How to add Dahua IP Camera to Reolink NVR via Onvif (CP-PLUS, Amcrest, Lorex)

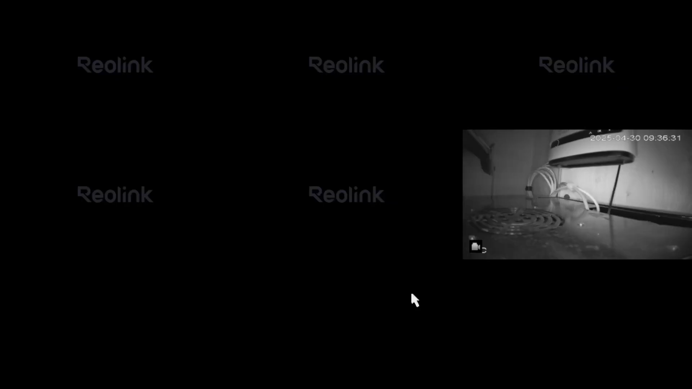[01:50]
You've now successfully added your DAOWA IP camera to your Reolink NVR using ONVIF. Thank you for watching.